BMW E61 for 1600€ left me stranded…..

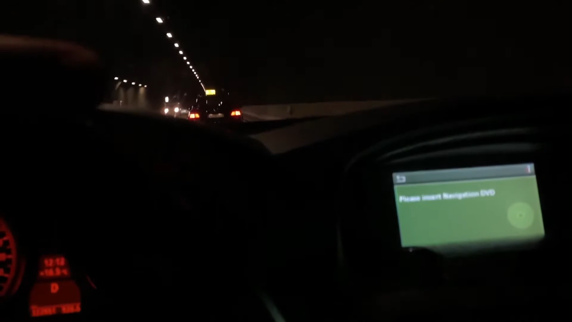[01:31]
It's pretty fine. Second hill climb, going pretty well. Driving 70, okay, well, we're slowing down, but it's fine.